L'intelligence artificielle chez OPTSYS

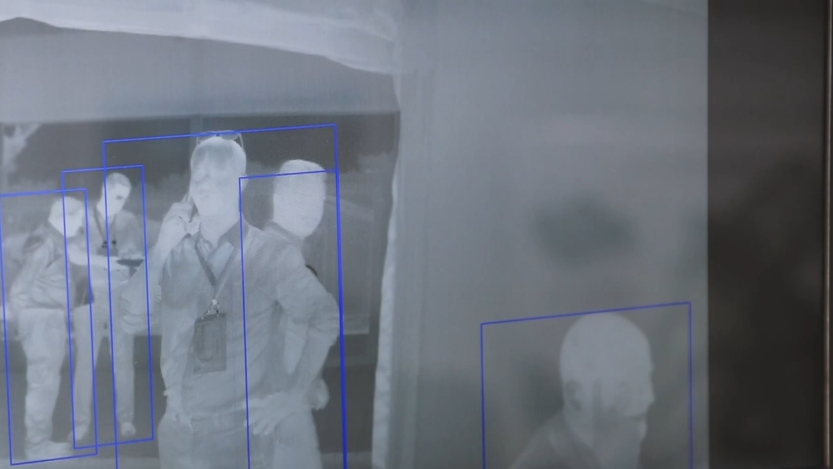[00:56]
permet aussi de faire du tracking d'objets ou de personnes.